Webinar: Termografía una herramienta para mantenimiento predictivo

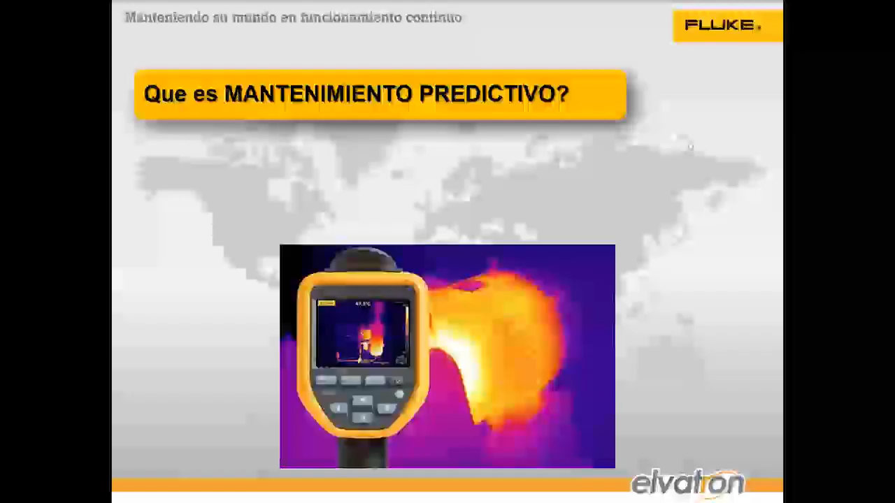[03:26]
Pues esta es la razón fundamental para la cual se utilizan las cámaras termográficas. Y como lo vemos en la imagen, el mantenimiento predictivo se utiliza muchísimo sobre equipos mecánicos, equipos eléctricos. Y una de las tecnologías más importantes para poder realizar un mantenimiento predictivo consiste en la termografía de manera industrial, como lo vemos en la imagen. Esto es una cámara termográfica, así se ve, así se ve una cámara termográfica profesional.
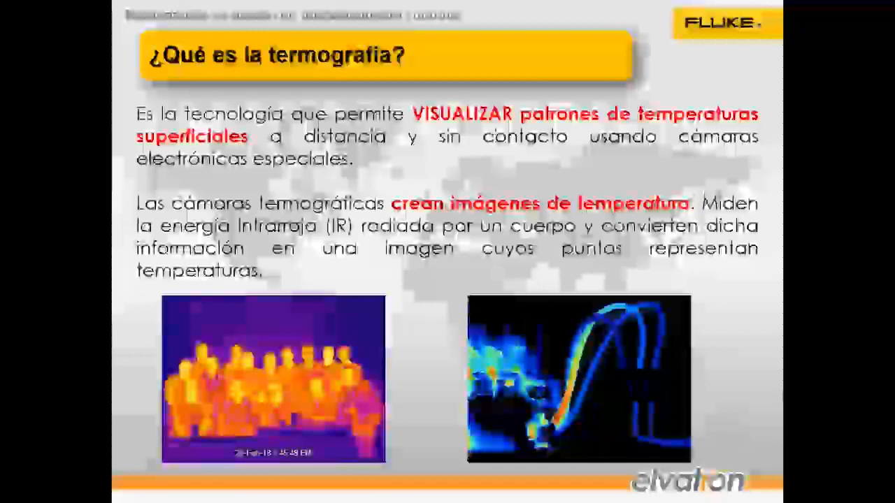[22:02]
bien además de eso bueno ya vimos que es la termografía ahora y estos señores es importantísimo que se lo memoricen visualizar patrones de temperaturas superficiales ahora ¿cómo funciona una cámara termográfica? y es muy simple la forma en como ella funciona las cámaras van a crear una imagen de colores una imagen de temperatura imágenes que por medio de paletas de color y por medio de intervalos de temperatura nos van a decir qué temperatura representa cada color las paletas de color se pueden configurar se pueden cambiar a manera de que el usuario la vea de manera más más adecuada más fácil
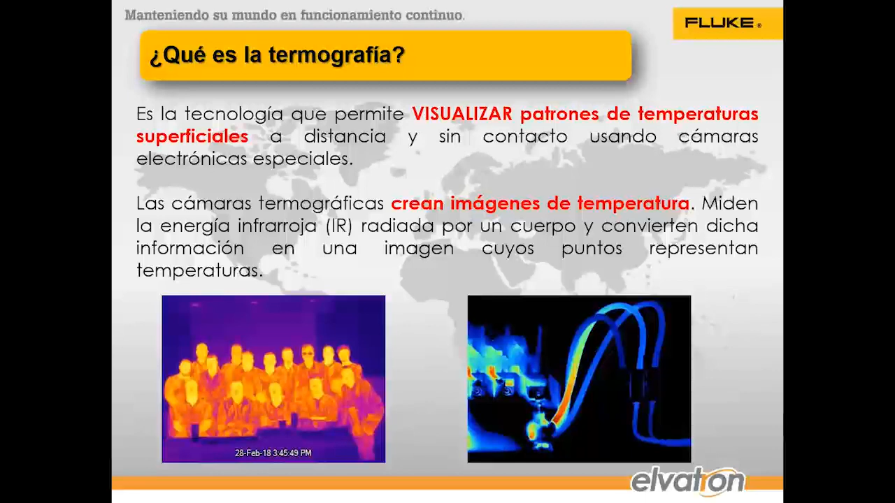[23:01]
infrarroja radiada por un cuerpo y la convierten en información cuyos puntos representan temperaturas lo que tiene la cámara es un sensor especial que va a atraer la radiación electromagnética infrarroja o sea es una radiación a una diferente longitud de onda
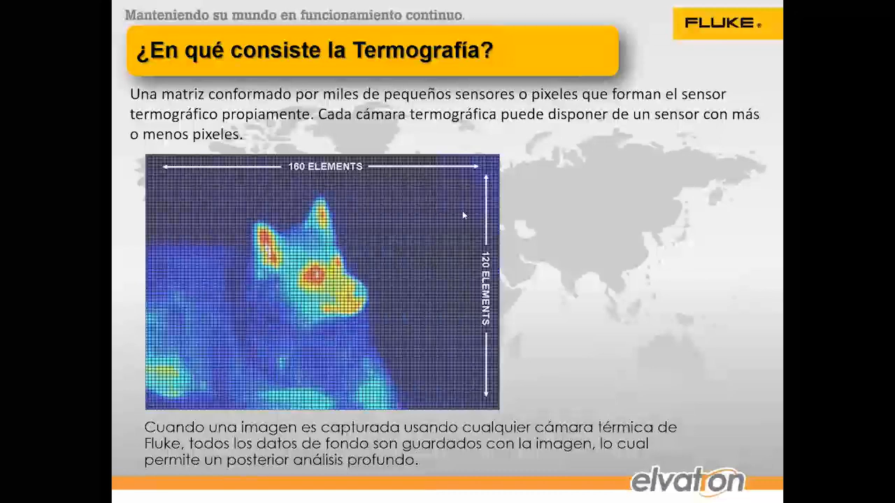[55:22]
a mí me van a dar un punto de temperatura cuando yo tomo la imagen y la paso a una a una al software yo puedo mover el mouse por la imagen y voy a ver la temperatura de cada uno de esos puntos de la matriz que quiero decir con esto que tener una cámara termográfica es como tener de esta cantidad de pixeles es como tener 19200 termómetros de estos estoy midiendo la temperatura al mismo tiempo de 19200 puntos y cuando yo capturo una imagen de estas todos los puntos de temperatura se guardan automáticamente todos los puntos están accesibles por lo que cuando yo entro al
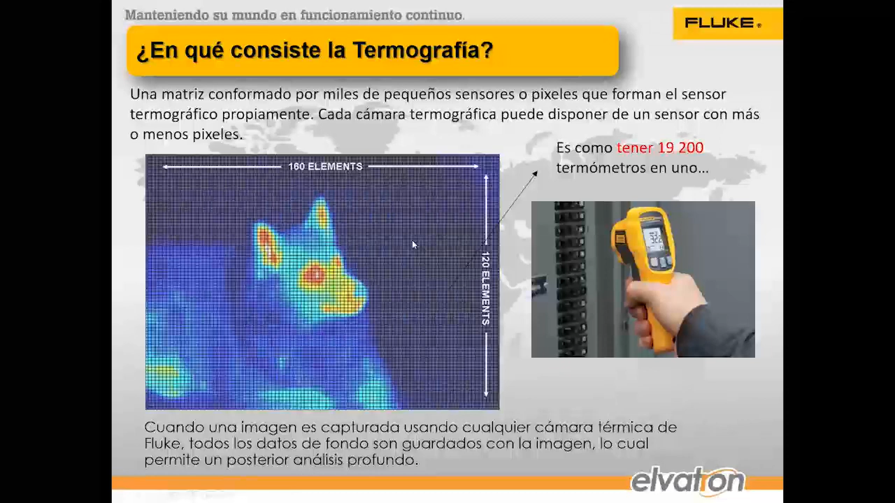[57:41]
320x240 píxeles o 720x480 píxeles que sería una de las cámaras más digamos con mejor resolución y que ahorita tenemos como más accesible en precio en el mercado tenemos diferentes modelos pero esas son de las cámaras que más convienen
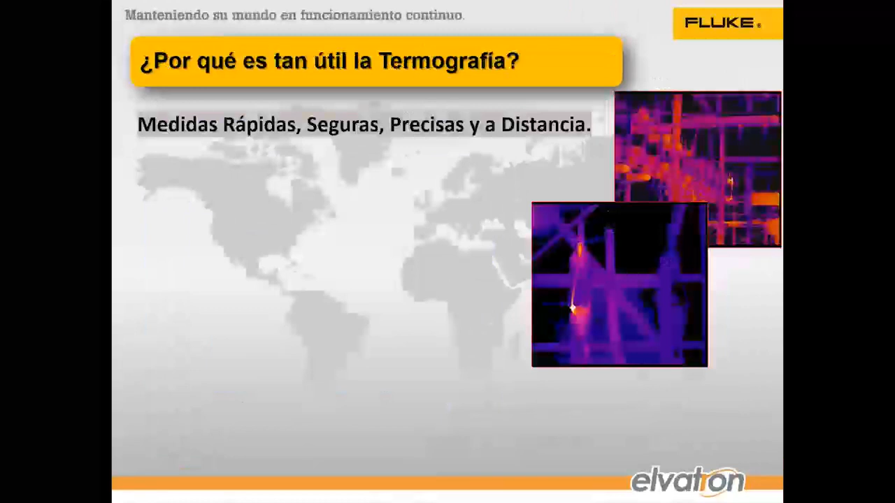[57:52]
entonces ¿por qué debo elegir o por qué es tan útil la termografía como una medición de mantenimiento predictivo porque nos permite hacer mediciones rápidas seguras muy precisas y a distancia
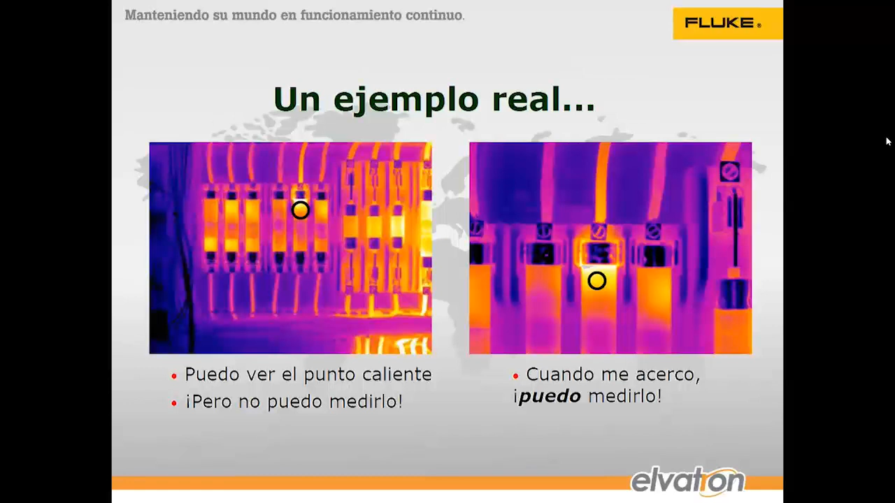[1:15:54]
es por ejemplo este que vamos a ver a continuación vean por ejemplo en este en esta campo de visión se le llama el campo de visión de la cámara termográfica lo que puede ver tenemos un montón de fusibles vamos a ver estos fusibles que estamos viendo en este campo de visión vamos a hacer la medición del patrón de temperatura superficial vamos a comparar un punto con otro y que era lo que teníamos que hacer no
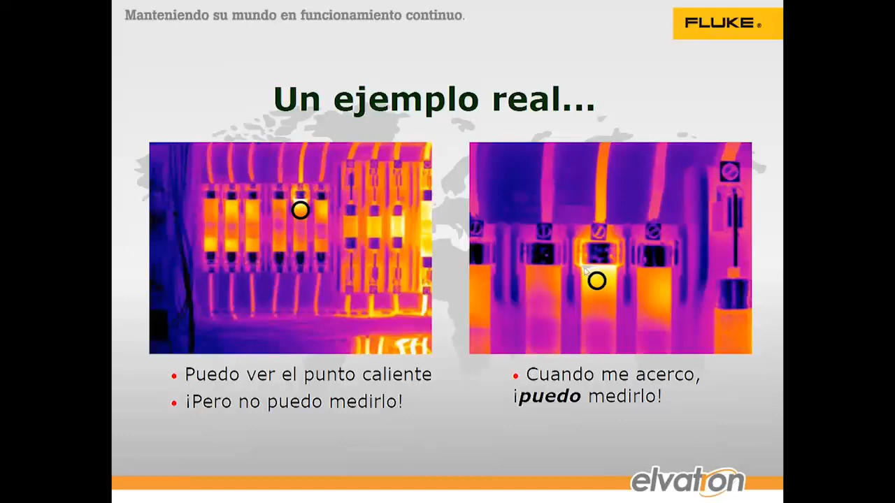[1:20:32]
todos los demás son muy similares entonces yo encuentro el problema y ahora sí señores tomo la captura y ahora sí me acerco y ahora puedo medir ese punto ahora sí tiene sentido medir ese punto ahora ya puedo medir esto es lo que se esperaría de un buen reporte termográfico ahora
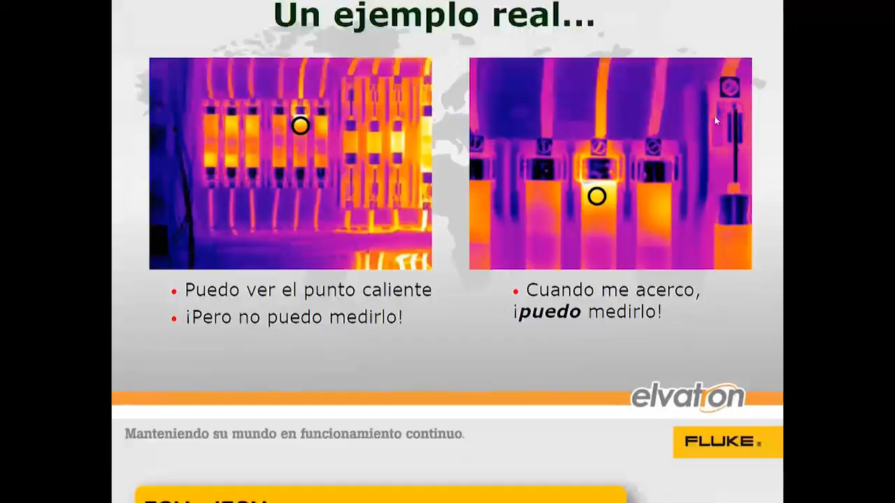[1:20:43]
les he venido mencionando el campo de visión el campo de visión o field of view se conoce
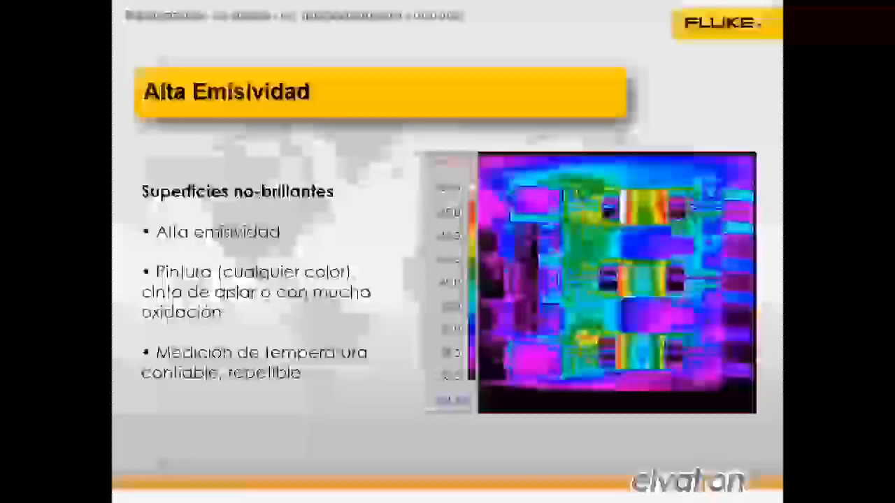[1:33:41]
cuál es el punto más caliente de la imagen bueno ahora sí tenemos una paleta aquí con colores y que nos dice el intervalo de temperaturas que va de 32 todo lo que esté abajo de 32 se ve negro hasta 48 todo lo que está encima de 48 se ve blanco por lo tanto el punto más caliente en esta imagen sería aquí este es el punto más caliente ¿qué punto es?